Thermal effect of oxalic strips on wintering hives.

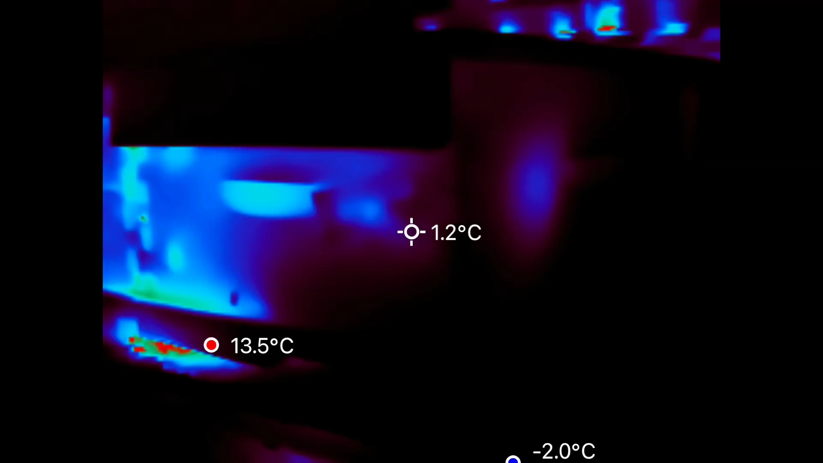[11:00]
On screen: spot 1.2°C, max 13.5°C, min -2.0°C
You can kind of get on these ones as you can see multiple sides or on a corner. You can see that you can probably pretty much guess where the cluster is snuggled right up against the outside box.
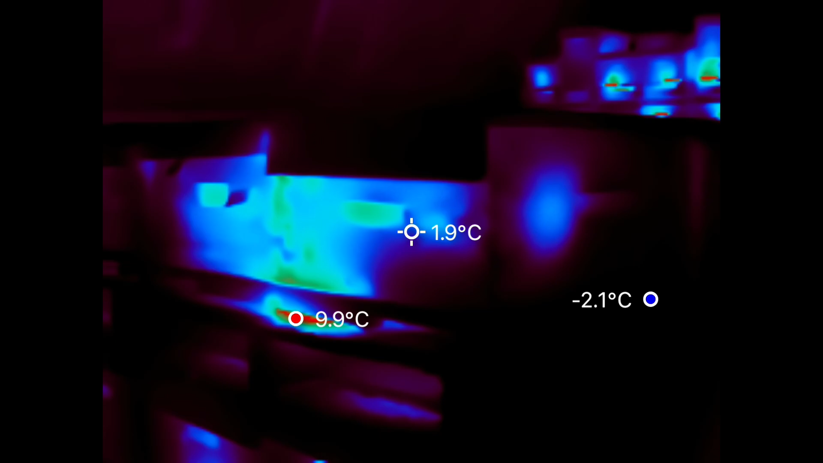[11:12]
On screen: spot 1.9°C, max 9.9°C, min -2.1°C
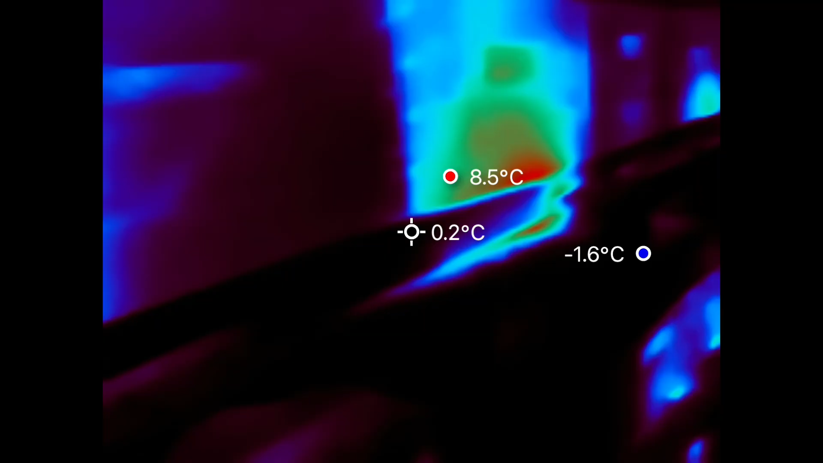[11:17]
On screen: spot 0.2°C, max 8.5°C, min -1.6°C
From the outside, second one in, pretty warm.
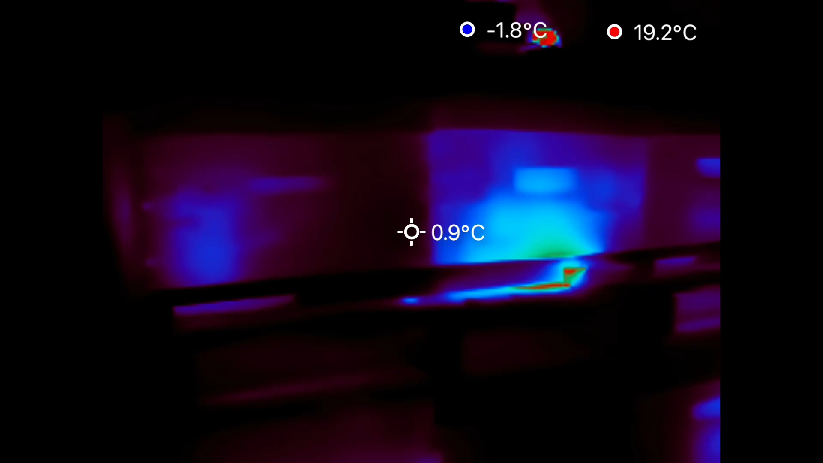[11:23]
On screen: spot 0.9°C, max 19.2°C, min -1.8°C
A couple cooler ones.
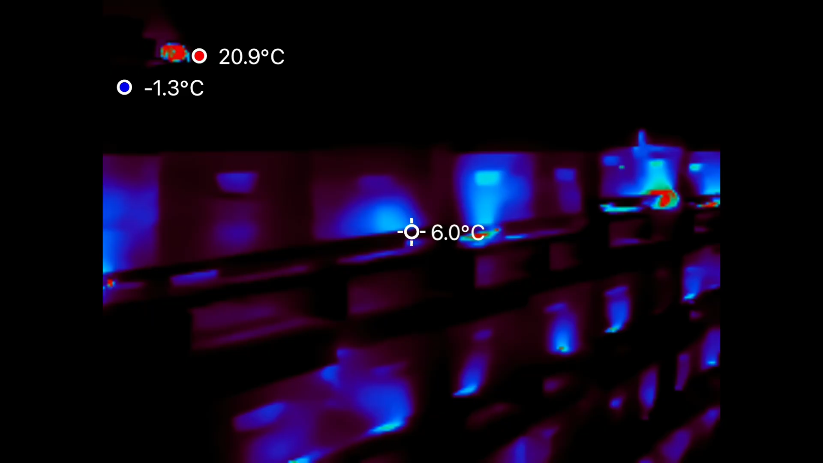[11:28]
On screen: max 20.9°C, min -1.3°C
That is one, two, three, four. Fifth one's pretty warm.
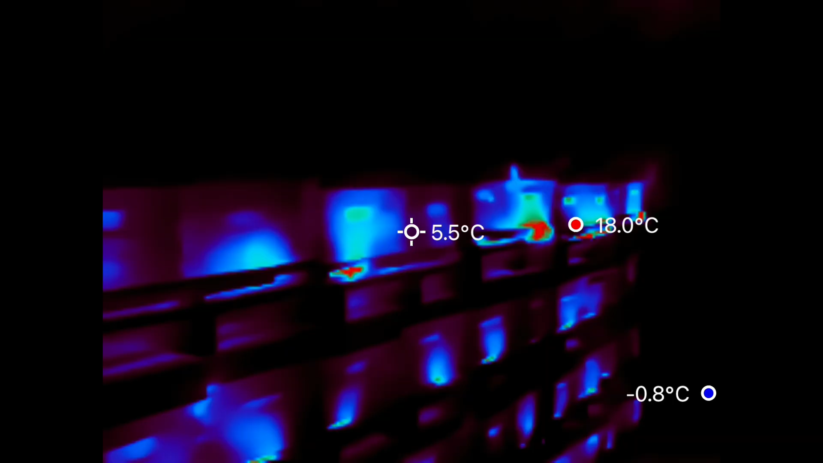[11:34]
On screen: spot 5.5°C, max 18.0°C, min -0.8°C
Six cooler. Seven, eight is good and hot. Nine, ten is cool.
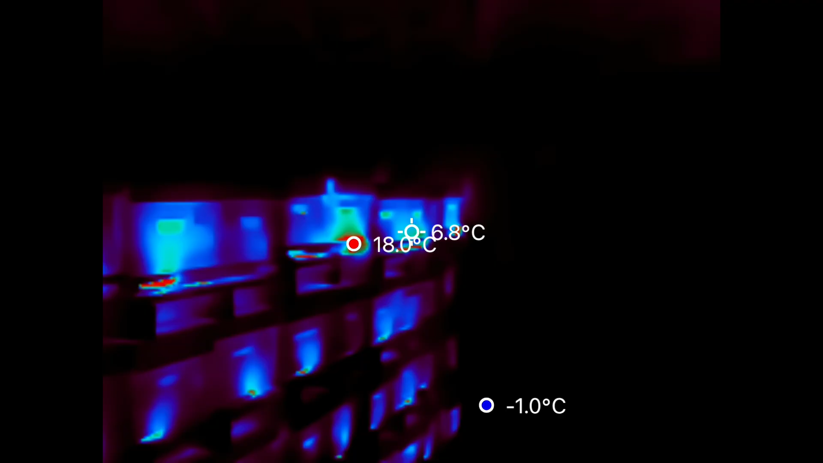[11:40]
Eleven, cool. Twelve is hot.
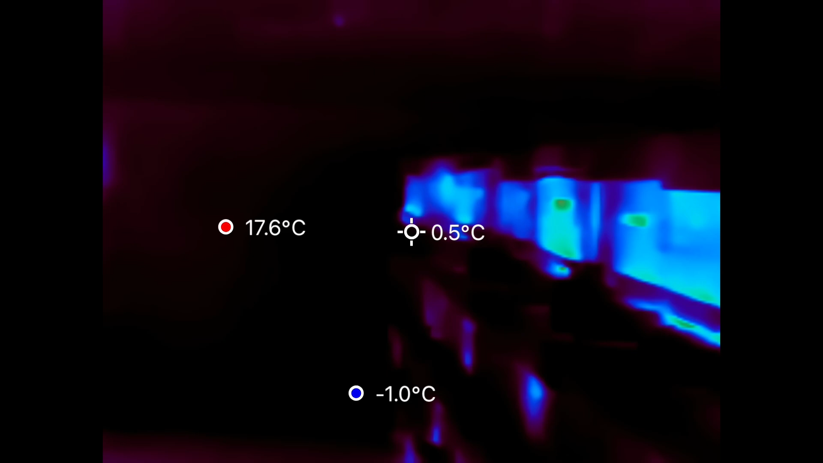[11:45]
On screen: spot 0.5°C, max 17.6°C, min -1.0°C
Coming to the next row. Now we've got some warm right across the board.
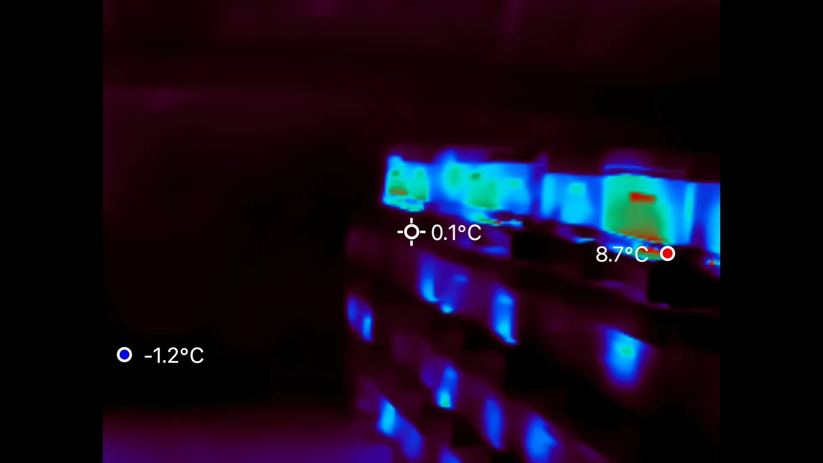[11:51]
On screen: spot 0.1°C, max 8.7°C, min -1.2°C
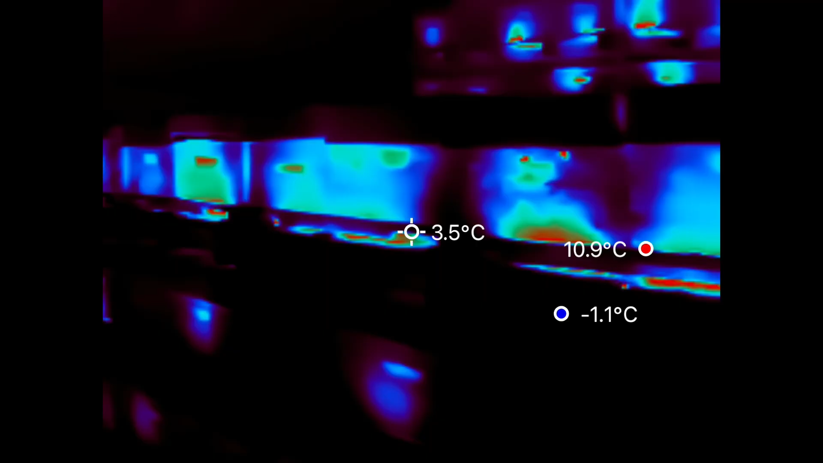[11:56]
On screen: spot 3.5°C, max 10.9°C, min -1.1°C
Those ones are real wound up. I'll step back so you can compare that to the ones underneath.
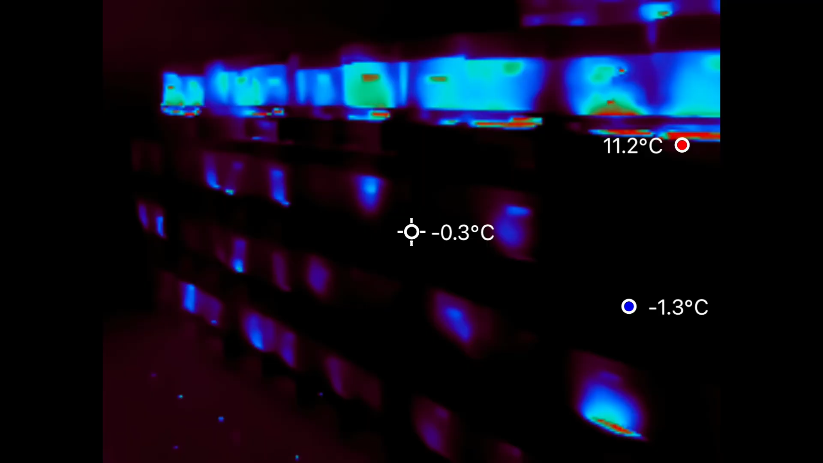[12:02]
On screen: spot -0.3°C, max 11.2°C, min -1.3°C
So I think that's a pretty pronounced effect. All the colonies in the study. So we'll have to, that would be a good row to compare.
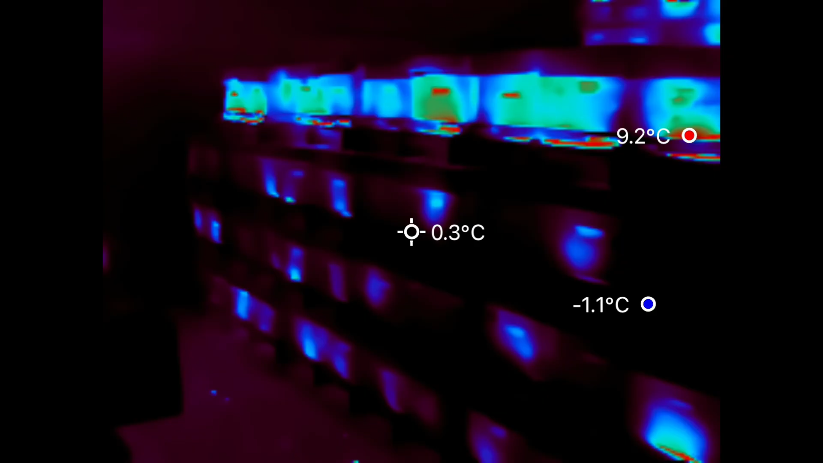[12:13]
On screen: spot 0.3°C, max 9.2°C, min -1.1°C
Is every colony in this row got treatment?
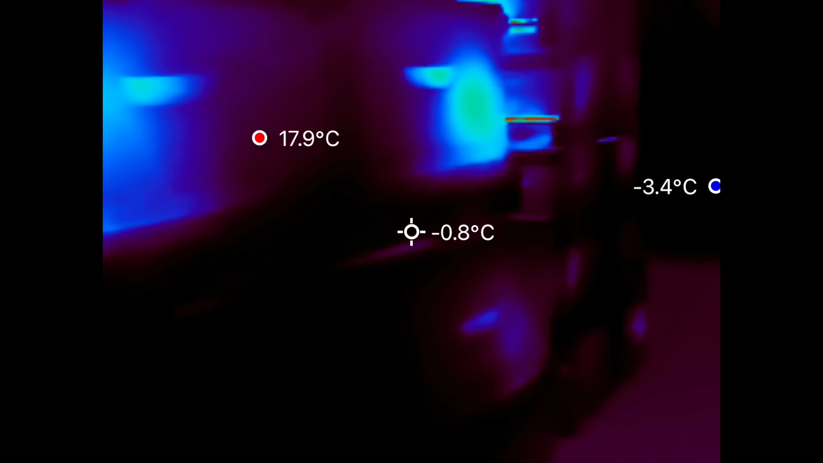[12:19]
On screen: spot -0.8°C, max 17.9°C, min -3.4°C
Next row.
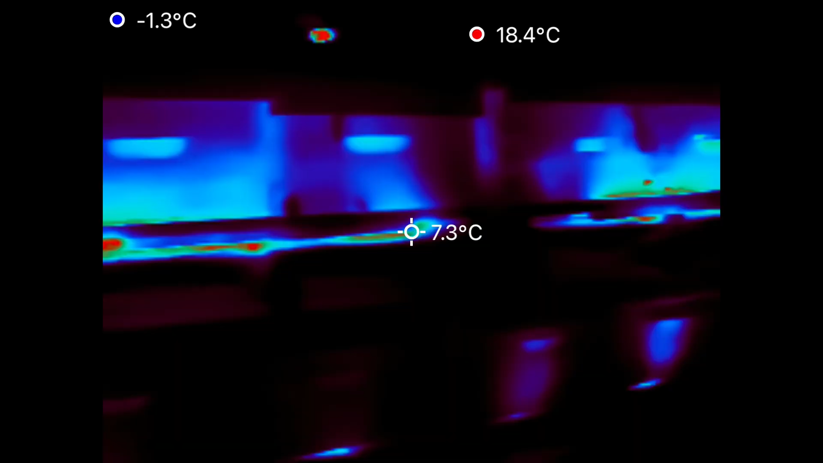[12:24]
On screen: spot 7.3°C, max 18.4°C, min -1.3°C
Warm. Oh, there's one there centered right there, quite a bit cooler.
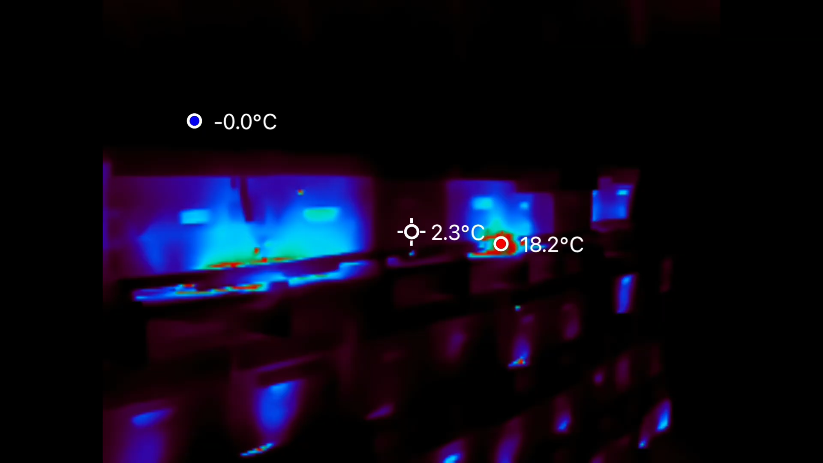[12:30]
On screen: spot 2.3°C, max 18.2°C, min -0.0°C
I think that is one,
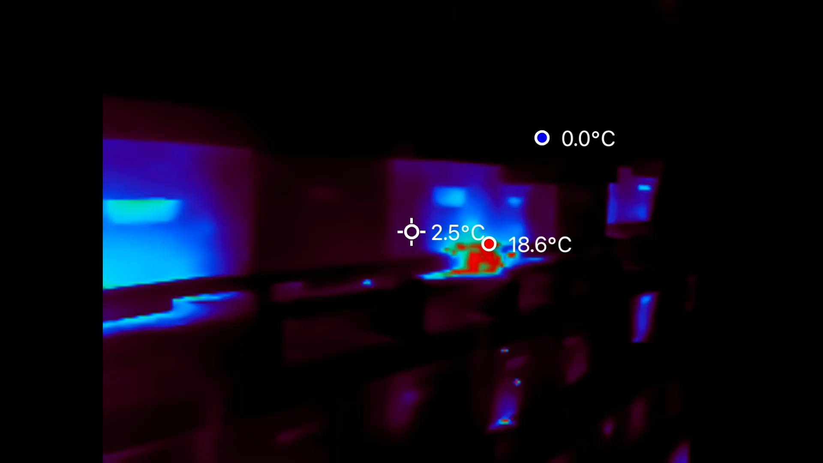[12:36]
On screen: spot 2.5°C, max 18.6°C, min 0.0°C
two, three, four, fifth one in.